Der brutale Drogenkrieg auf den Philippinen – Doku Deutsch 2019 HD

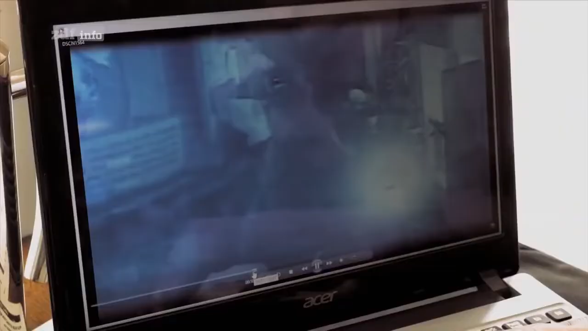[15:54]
Das ist der Fall von Benjamin Vista.
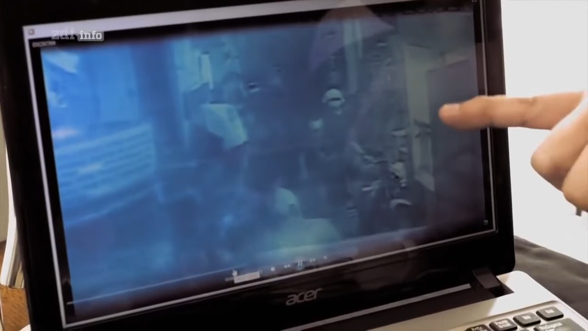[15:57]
Die maskierten Männer, das sind ausschliesslich Polizisten. Und das da, das ist das Opfer. Benjamin Vista.
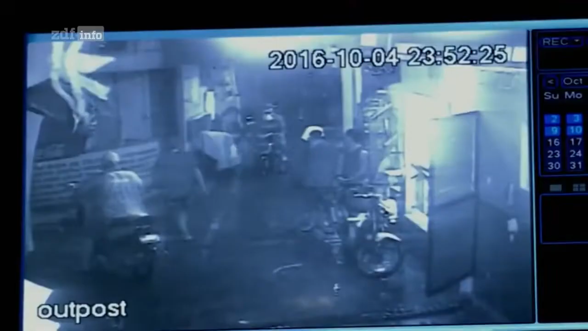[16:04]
Der Verdächtige, den die Polizisten festhalten. Sie haben ihm bereits Handschellen angelegt. Schauen Sie auf seine Hände. Die Männer auf den Motorrädern, das sind die Polizisten. Und jetzt kommt die Familie und läuft ihnen hinterher. Wir sind dann zur Polizeistation gefahren und schauen Sie, was wir dort sahen. Das ist Benjamin Vista.